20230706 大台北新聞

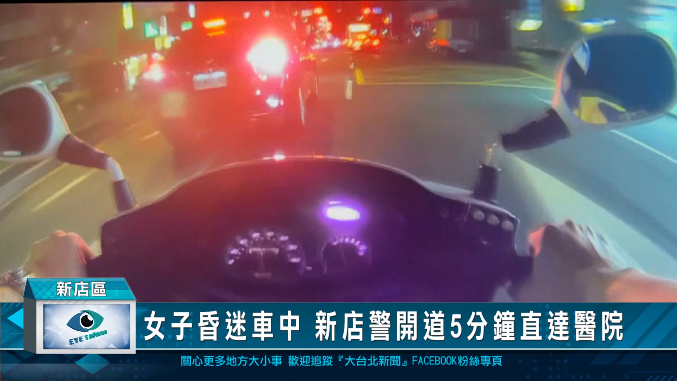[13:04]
想到车窗摇下竟然是有一名女子昏倒家人开车要紧急送医